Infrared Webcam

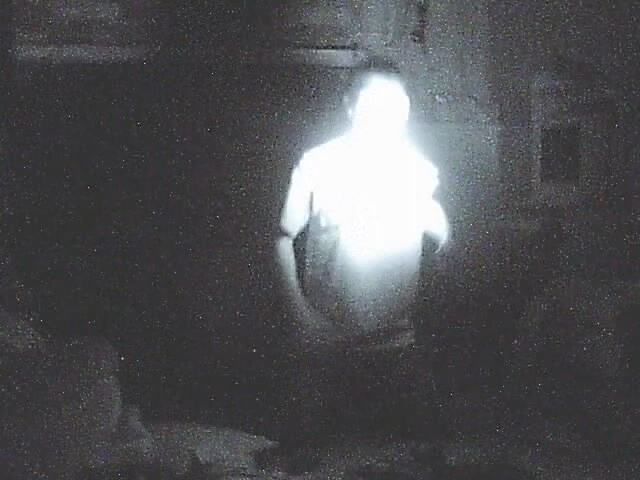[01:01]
I can't see it. I'm actually wearing a black shirt and it shows up white. What about me?
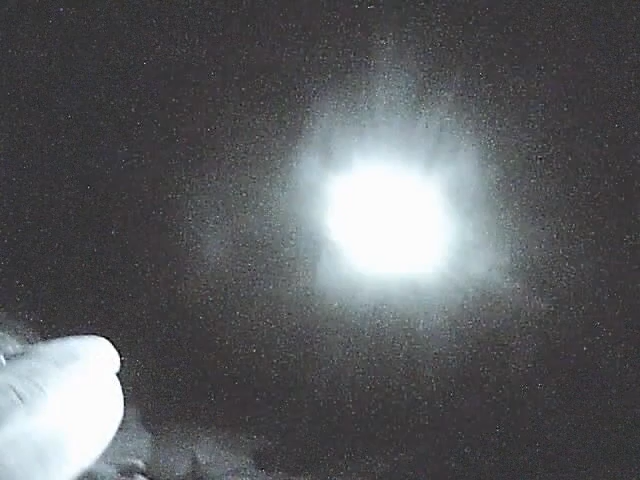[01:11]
The couch is in here.
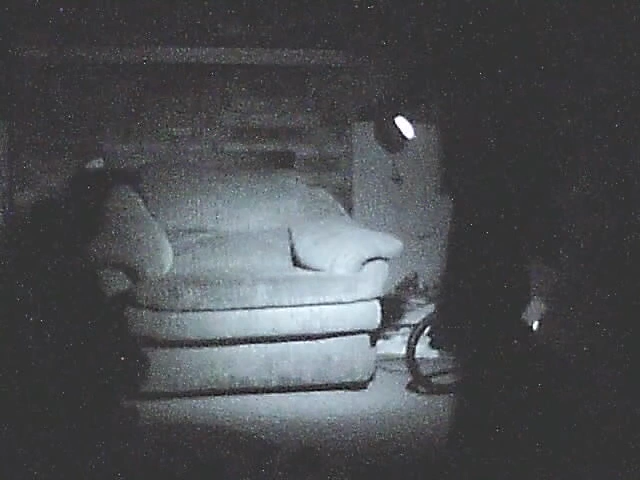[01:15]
It's white. It's pretty amazing. Why is it blue?
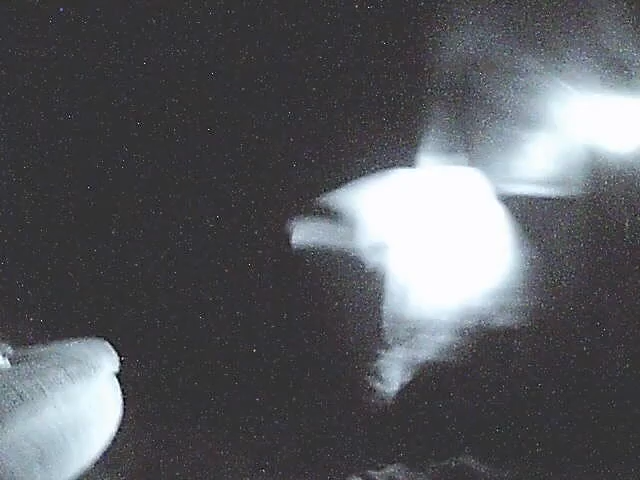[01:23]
It's in a wavelength that we can't see. Yeah, it is.
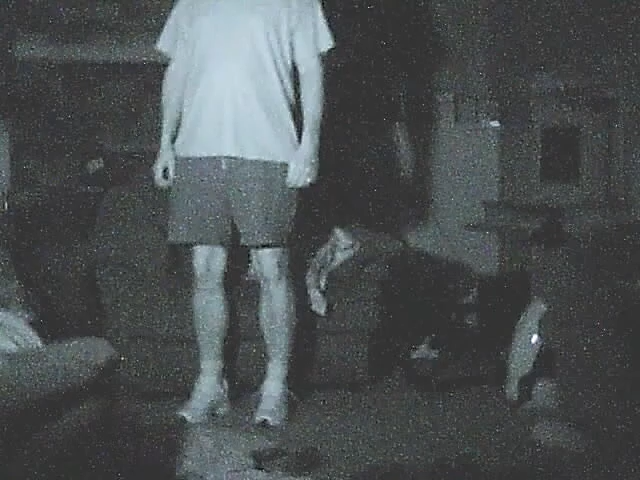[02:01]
That's insane. Thank you. This is with the light. I have a light. I have a light. You can see it in your hand.